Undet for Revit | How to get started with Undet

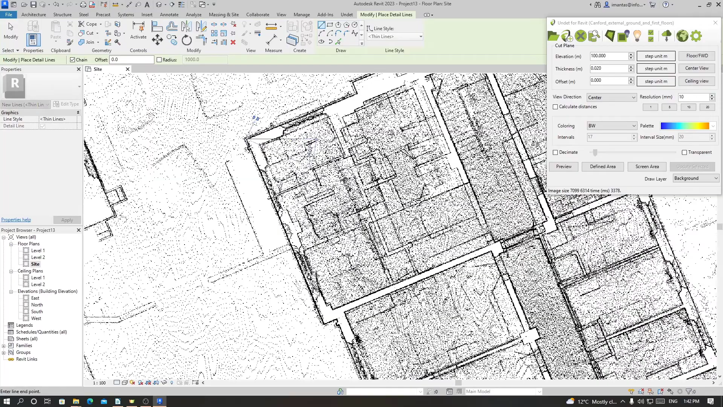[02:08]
go to annotate create a detail line along one of the straight walls like this then we go to under rotate
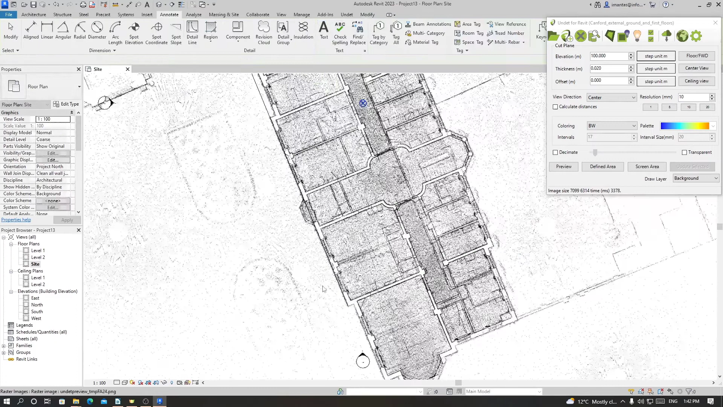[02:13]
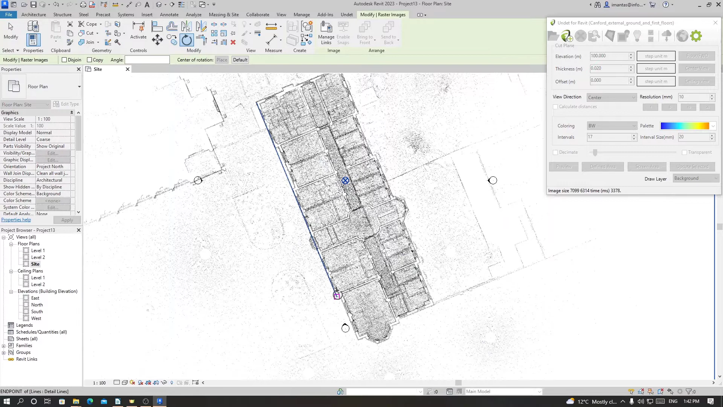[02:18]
and define the center of rotation on one end of the line and select other end and rotate
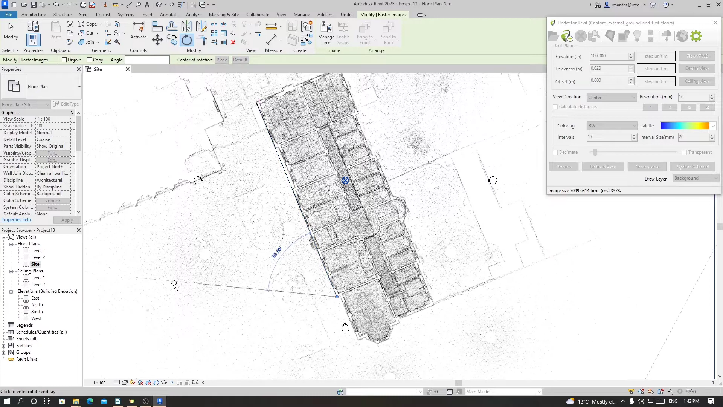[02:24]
and once it's snapped to the horizontal plane just click and
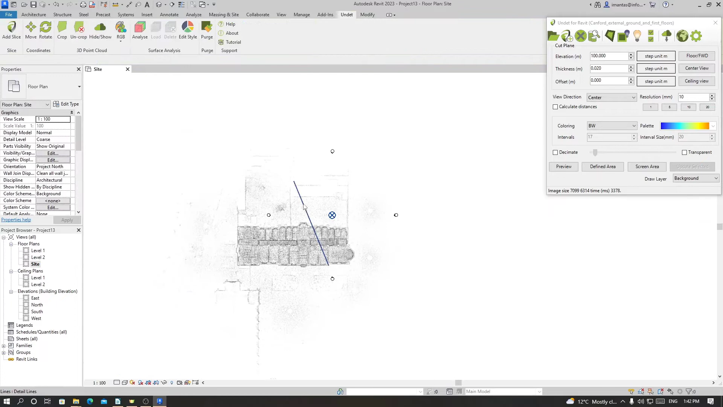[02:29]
now we can delete their line which we made and let's bring it a bit more to center
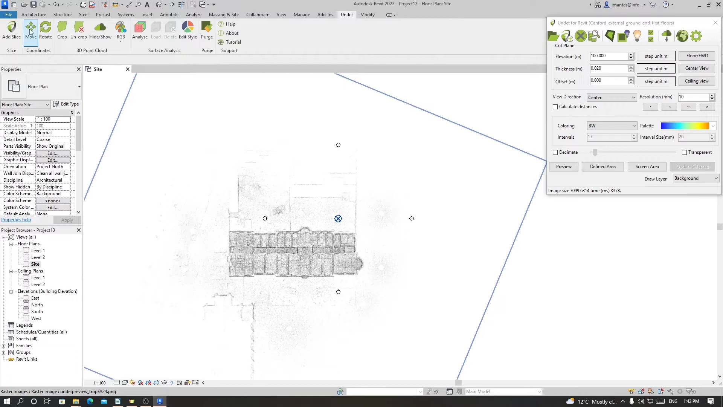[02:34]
using the same tool move and
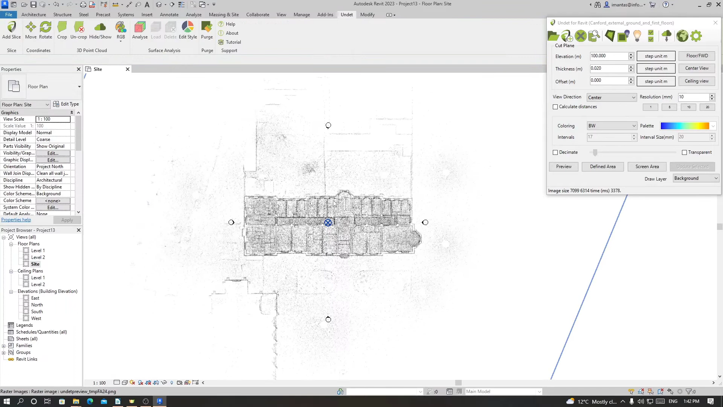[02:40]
now we know the location of our point cloud file so to start modeling we still need levels so to create levels and to know where are those floor levels in the
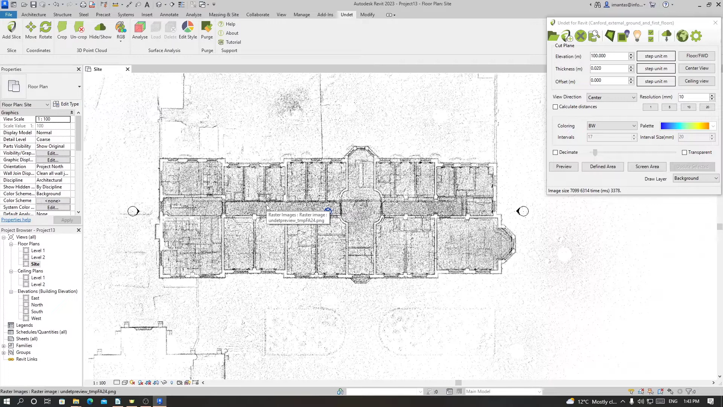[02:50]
building or the point cloud file we can create a section after opening this section which
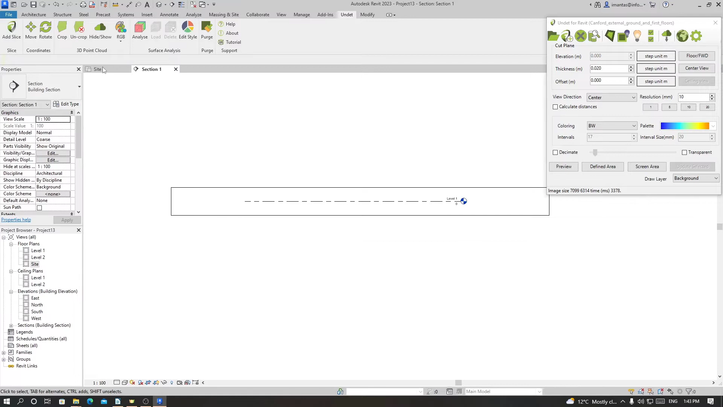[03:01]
is cutting through the building we can click on preview this will give us the elevation of the point cloud so right now we see our
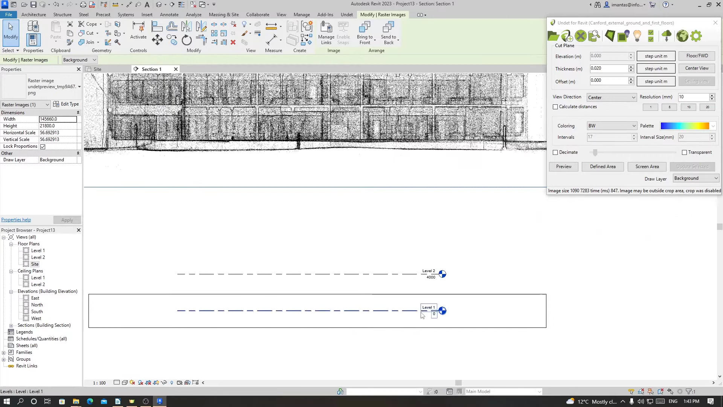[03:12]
level is at zero meter and four meters but the actual elevation of the building is higher so here we can do two things either move the levels to the actual levels of the building or move the point cloud using move tool as before to the levels in defined already inside Revit so for now
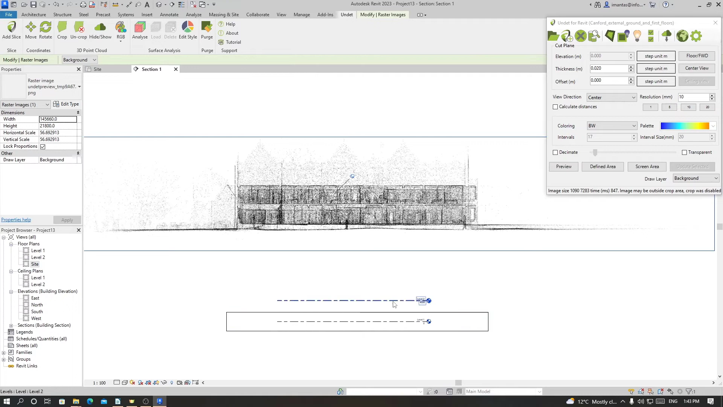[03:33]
we'll just move the levels to the actual level of the building but first of all we need a more clear image and sharp image so that we know exact line of floor plans
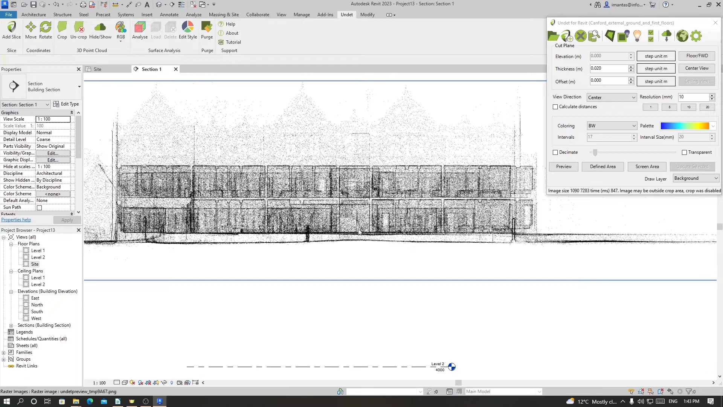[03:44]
so to do that we have to go to center view in slice manager choose a resolution and click on define area and define it over the preview image
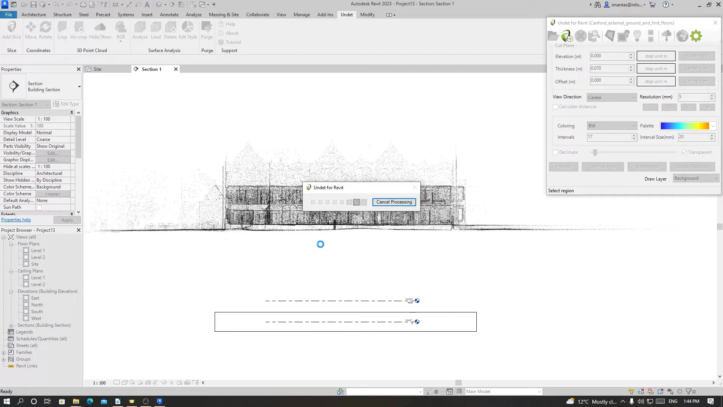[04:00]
it depends on how long it will take to create the raster images for smaller project is faster for bigger projects is slower and now we see there is no change but they actually made a
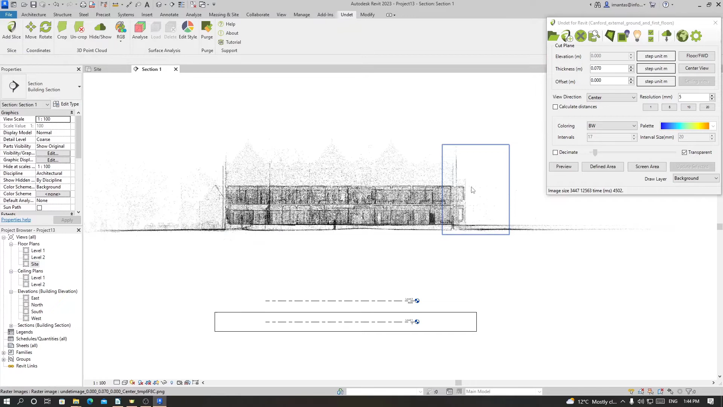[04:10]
new raster so to manage them we can go to raster manager and
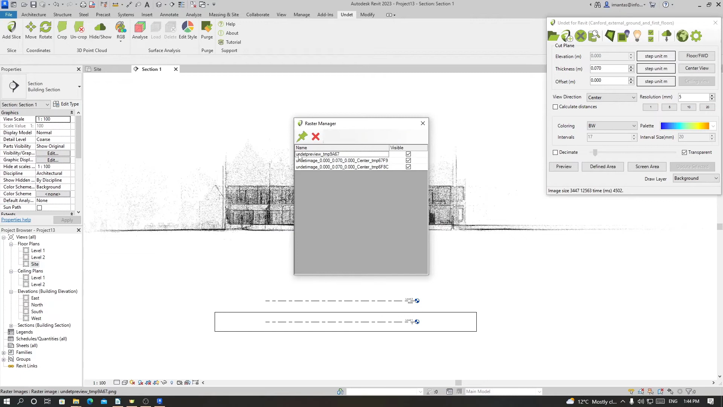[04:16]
disable the preview image and as you see
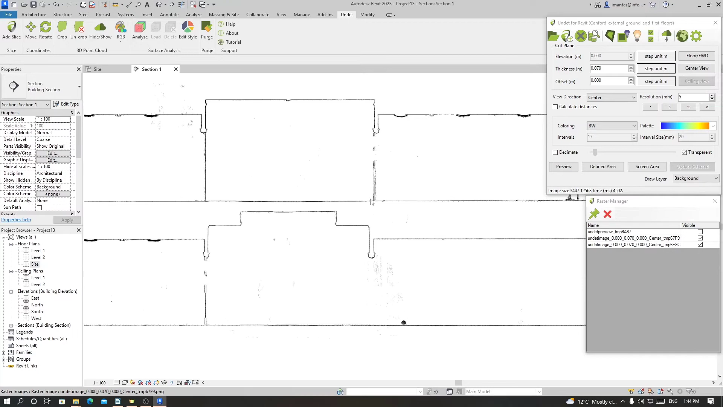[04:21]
with the center view we can see the clear lines of edges
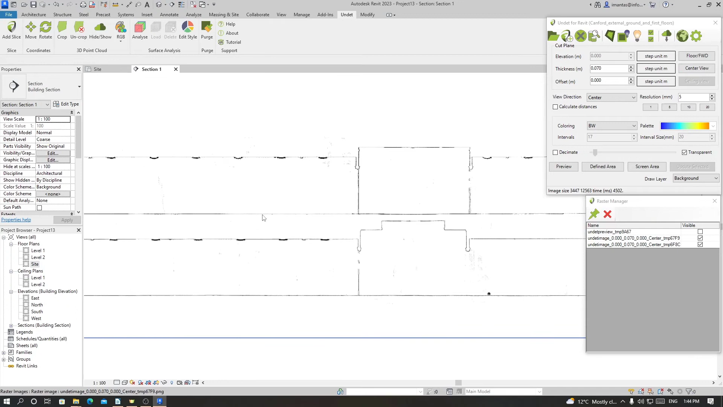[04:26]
of the wall floor and everything else so now we can move our levels
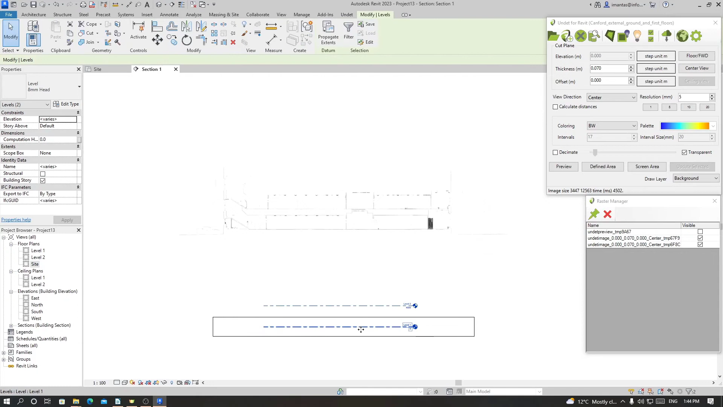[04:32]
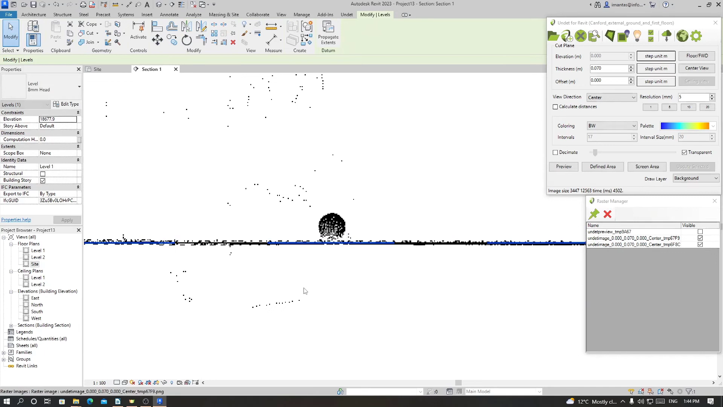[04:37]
and level one and level two and now we are ready to start modeling